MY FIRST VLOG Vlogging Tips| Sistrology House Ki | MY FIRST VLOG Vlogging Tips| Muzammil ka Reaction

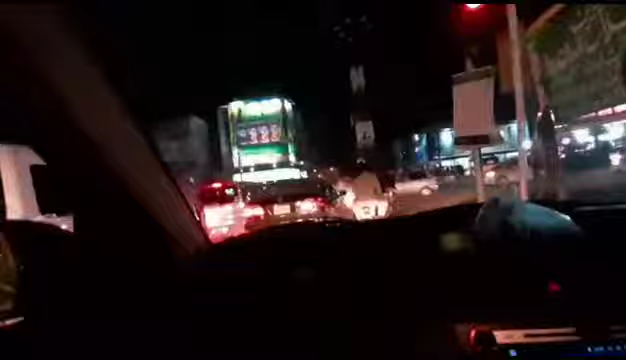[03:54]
پہنچ گئے ہیں ہم نے اس سائیڈ پر بھی شادی ہول ہے یہاں میں اور اس سائیڈ پر بھی شادی ہول ہے گزر گئے پیچھے کافی ساری شادی ہول بھی ہیں نا یہاں میں مزمل کہہ رہا ہے مجھے کہاں جانا ہے مزمل کہاں جانا ہے آپ کو
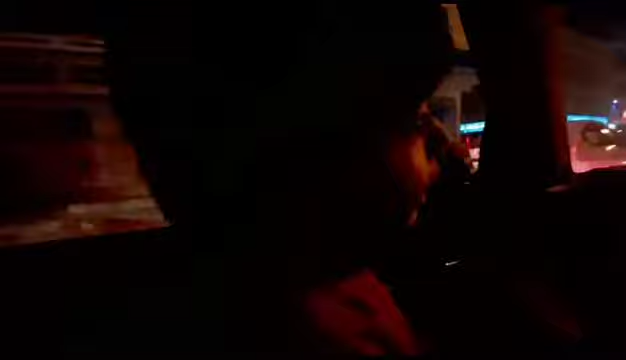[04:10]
شادی ہول میں جانا ہے پھر کسی کی شادی ہوگی نا پھر میں آپ کو لے کر جاؤں گی ہمارے لوگ کی شادی ہوگی بیوی کہیں شادی ہوگی نا پھر میں آپ کو لے کر جاؤں گی ابھی تو چلتے ہیں بس گھر کافی دیر ہو گئی ہے
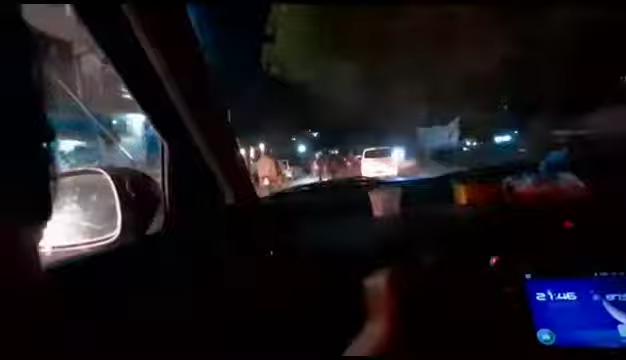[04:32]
یہ ہم آگئے ہیں گھر اور ابھی جلدی سے جلدی آپ لوگوں کو دکھاتے ہیں کہ ہم